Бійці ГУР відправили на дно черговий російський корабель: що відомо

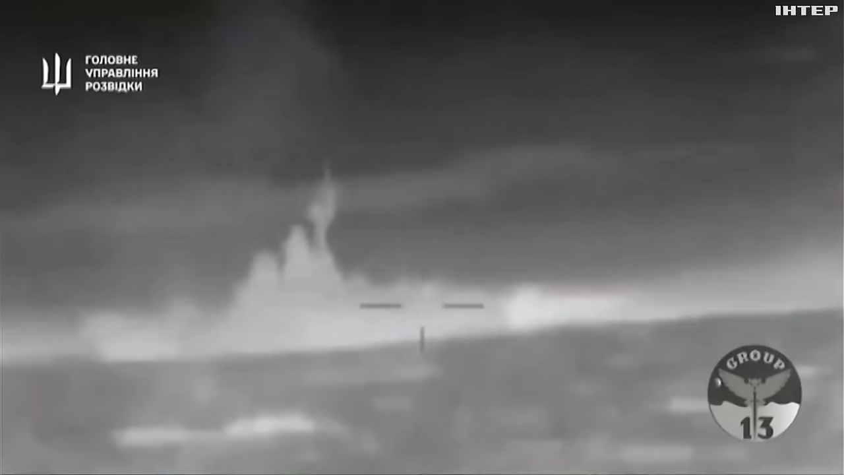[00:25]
Ці кадри роботи українських надводних дронів по російському ракетному катеру «Івановець» облетіли увесь світ.